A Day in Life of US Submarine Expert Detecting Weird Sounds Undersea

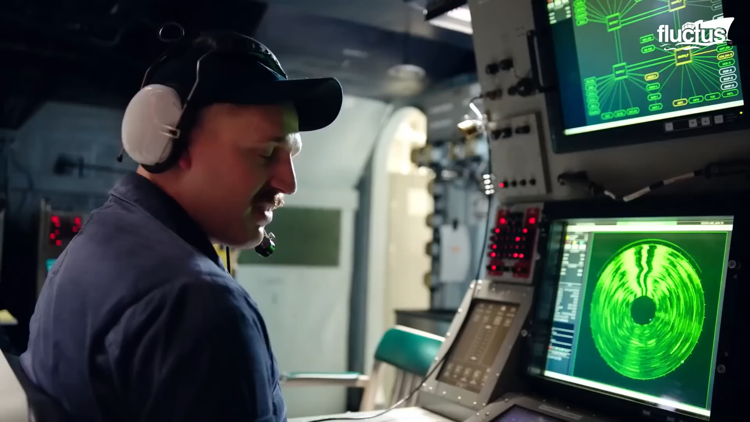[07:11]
Sonar works by generating sound waves, which are transmitted into the water.